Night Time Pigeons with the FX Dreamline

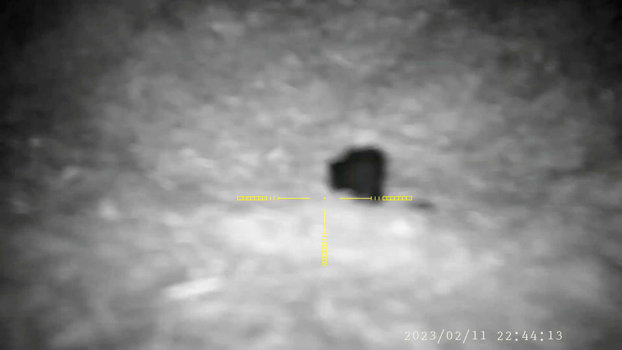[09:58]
you can't quite see it so now i'm walking up to it
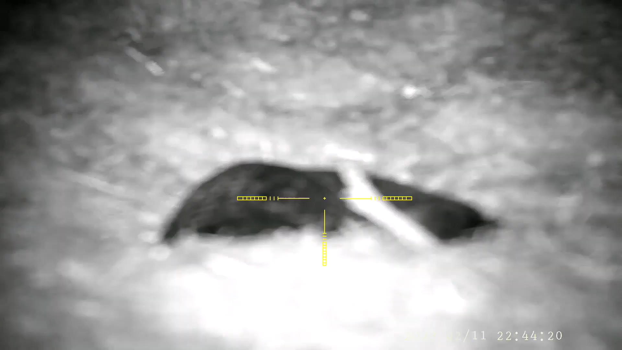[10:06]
he is and that he fell down in there
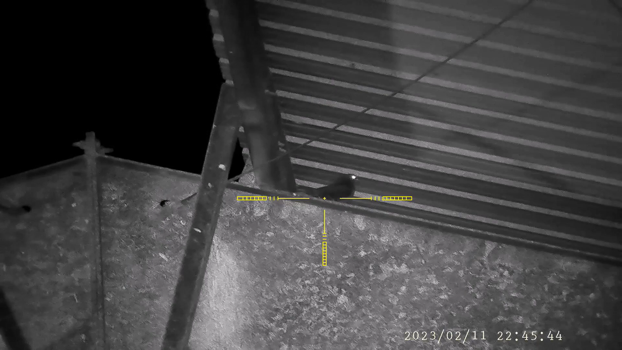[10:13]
go ahead and line up on this guy take
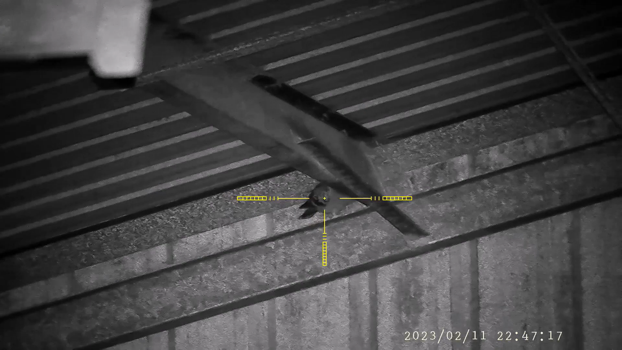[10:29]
and then this is the last shot for the video and for the night so i go ahead and drop him